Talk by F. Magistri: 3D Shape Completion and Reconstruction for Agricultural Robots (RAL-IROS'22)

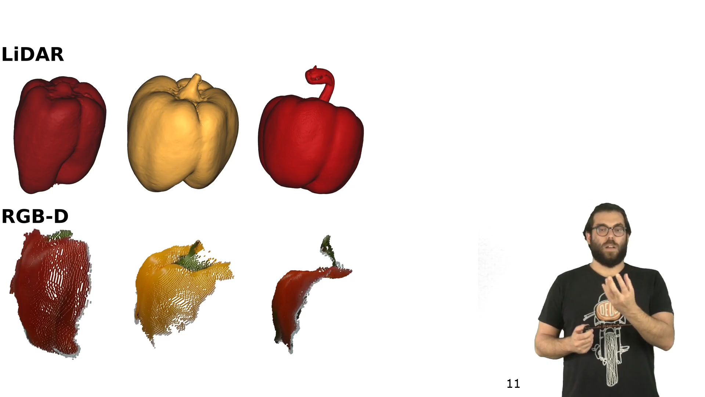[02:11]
Now keep in mind that for each 3D model we have different views, because this is a situation that will happen in the field. We will have one fruit and different observations of the same fruit. Now we align these two data sources into the same representation, so that we can use both data in our framework.
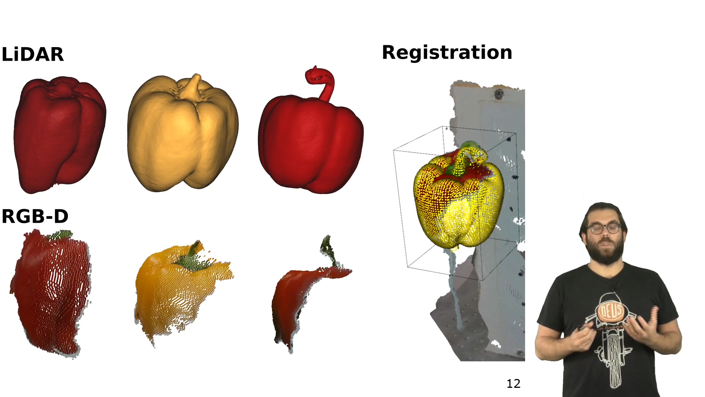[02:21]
Now the first question for us was, how we can exploit the 3D model to learn a general fruit representation.